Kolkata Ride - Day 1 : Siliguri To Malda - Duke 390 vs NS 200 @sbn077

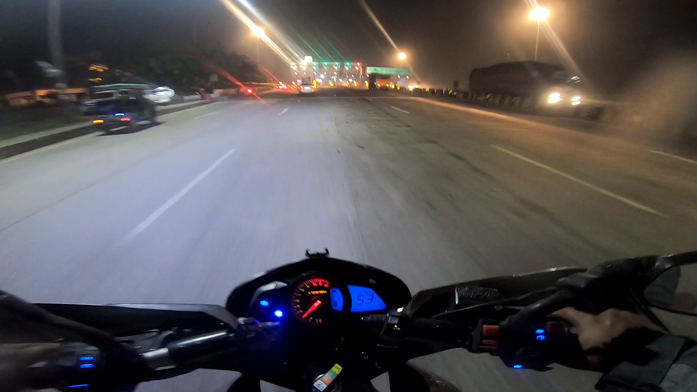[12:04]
फरक्का रायगंज हाईवे लिमिटेड, सो आई थिंक बाइक्स के लिए कोई टोल तो लगता है नहीं लगता है।
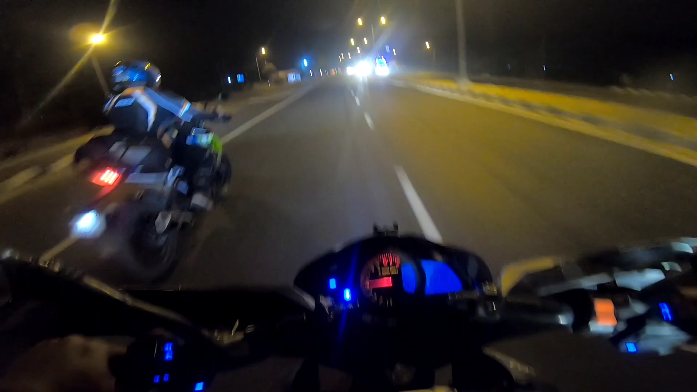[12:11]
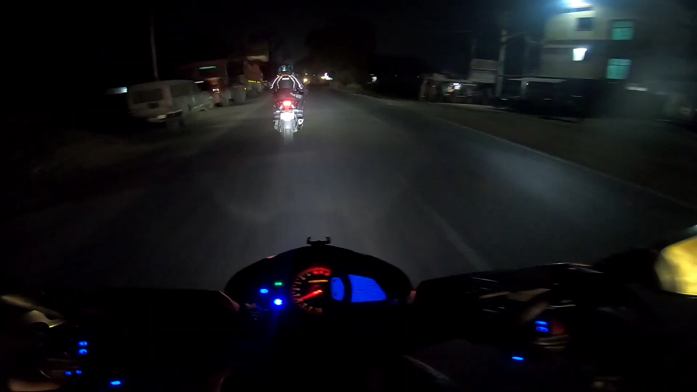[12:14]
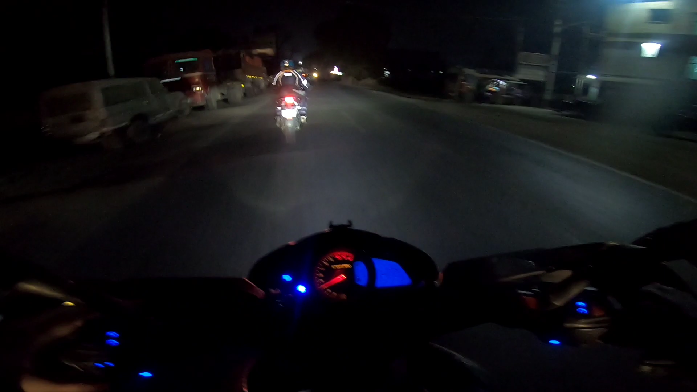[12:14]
गाइस हम लोग अभी मालदा सिटी पे एंटर कर चुके हैं एंड इधर पे हम लोग कोई एक होटल पे अभी रुक जाएंगे।